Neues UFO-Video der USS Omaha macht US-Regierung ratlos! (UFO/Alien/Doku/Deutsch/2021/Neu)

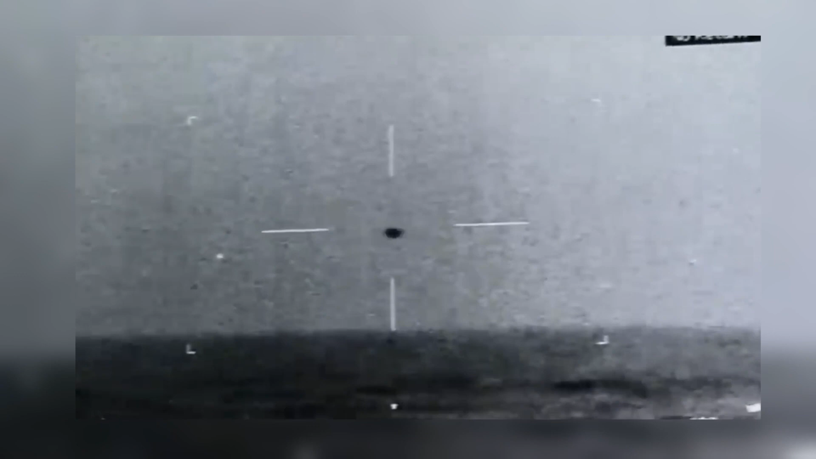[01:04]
Eine 1,80 Meter im Durchmesser große Kugel, die über dem offenen Meer schwebt. Draußen ist es stockdunkel. Das Objekt ist mit bloßem Auge nicht zu erkennen.
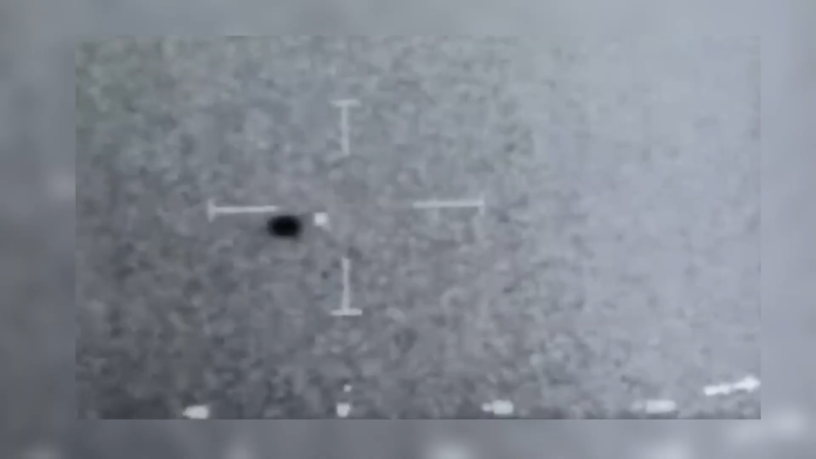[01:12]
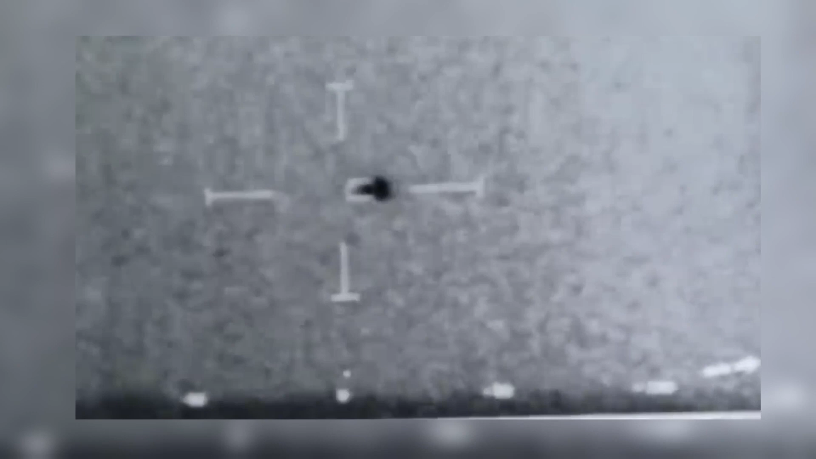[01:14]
Doch mit ihrer FLIR-Kamera, die die Wärmesignaturen eines jeden Objekts verlässlich erkennt und anzeigt, können sie es klar und deutlich sehen.
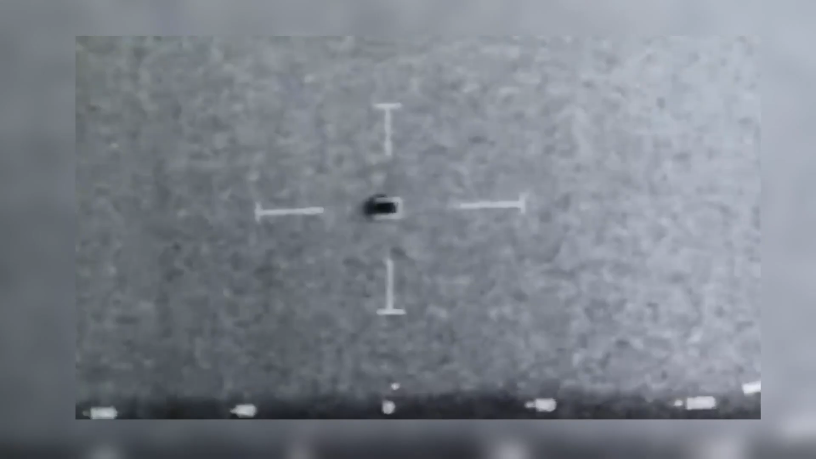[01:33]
Was kann dieses Objekt vor ihnen nur sein? Dann passiert plötzlich etwas, womit keiner von ihnen gerechnet hätte. Es verschwindet urplötzlich.
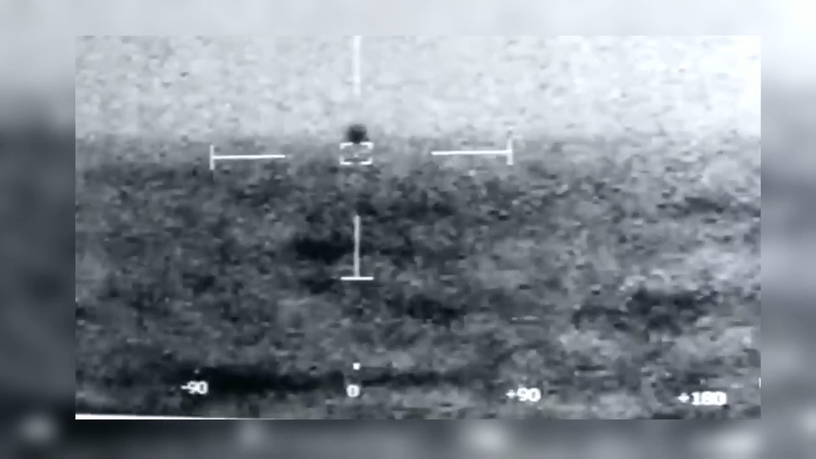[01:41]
Doch fliegt es nicht zur Seite oder nach oben, sondern taucht ins offene Meer ein, als wäre der Übergang von der Luft ins Wasser seine leichteste Übung. Sie sehen nur noch das Aufspritzen des Wassers an der Meeresoberfläche.
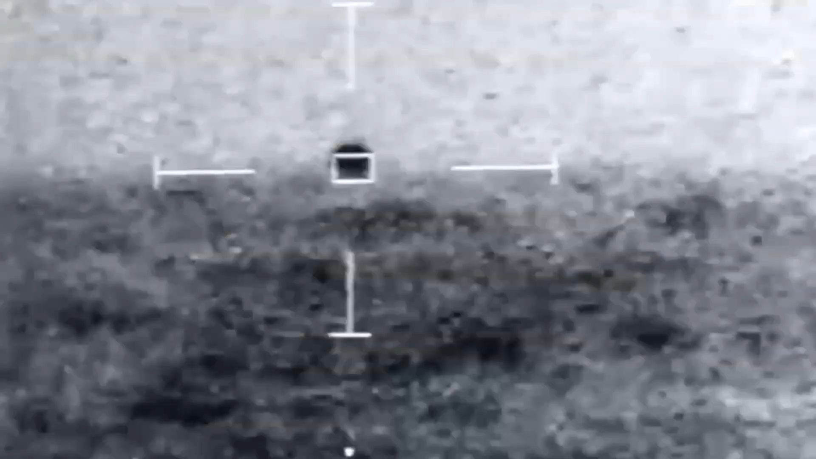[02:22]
wenn ein uns bekanntes Objekt dermaßen schnell aus der Luft ins Wasser eintaucht.
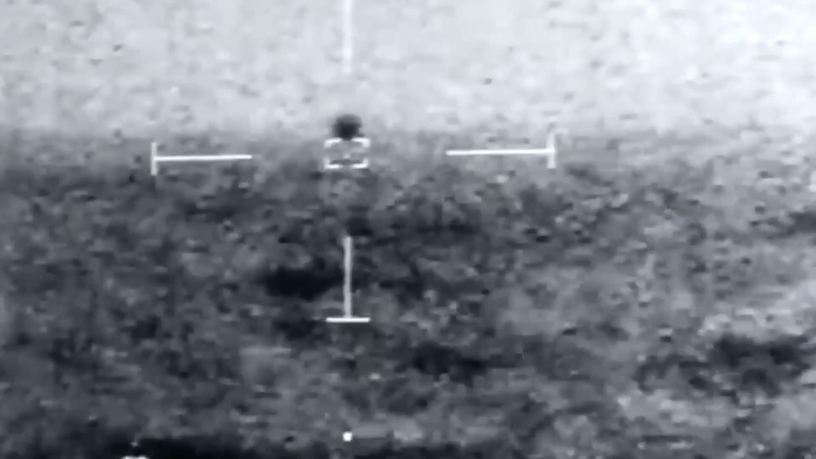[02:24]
Die Besatzung der USS Omaha bleibt an diesem Sommertag im Juli 2019 mehr als verwundert zurück.
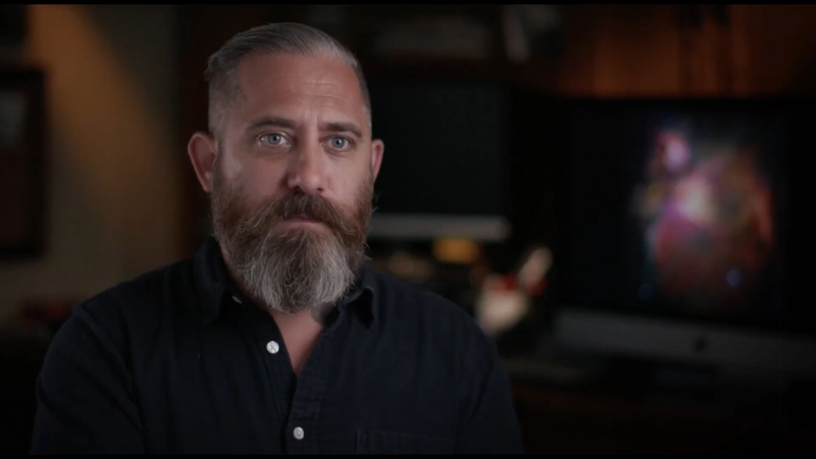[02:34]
Der investigative Journalist Jeremy Corbell veröffentlichte nun das Video,
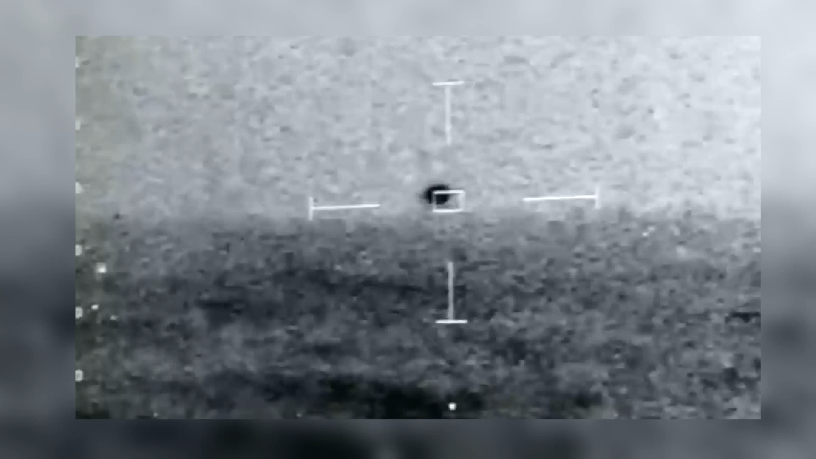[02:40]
das die Besatzung der USS Omaha von ihrem Überwachungsbildschirm abfilmte und gibt weitere unglaubliche Informationen frei,
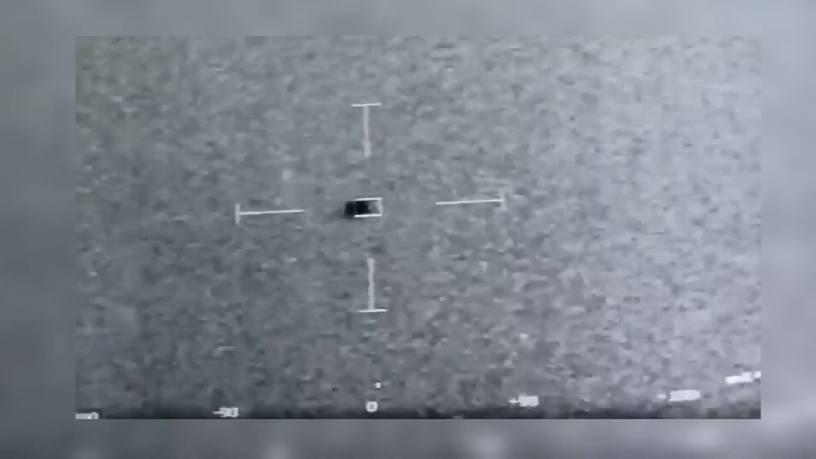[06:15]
Ich persönlich finde das Video noch um einiges beeindruckener als
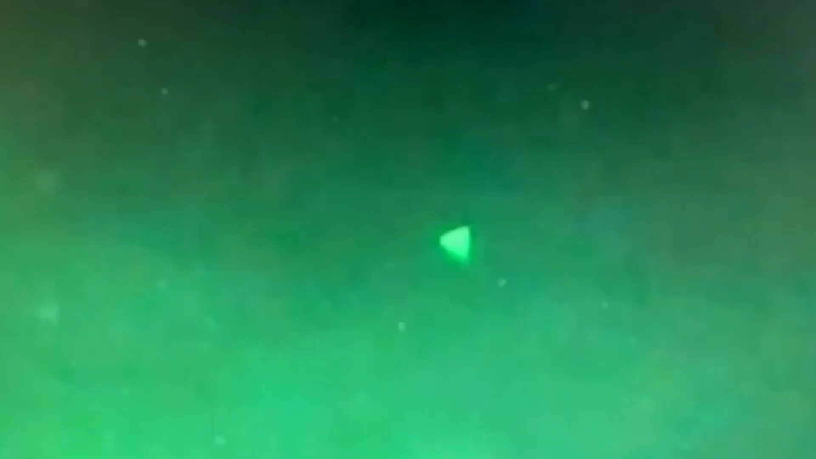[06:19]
das letzte veröffentlichte Video der Pyramidenförmigen UAPs. Kann man doch eindeutig feststellen, dass ein Objekt von einem Medium ins andere, also von der Luft aus ins Wasser übergeht und das mit einer Leichtigkeit, das mit irdischer Technik schier unmöglich ist.
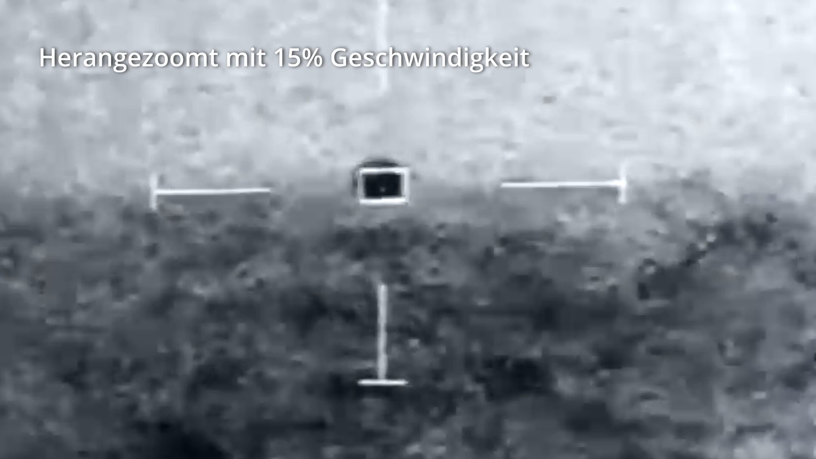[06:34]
Das widerspräche auch den kursierenden Annahmen von ausländischen Drohnen. Oder was meint ihr, was es ist?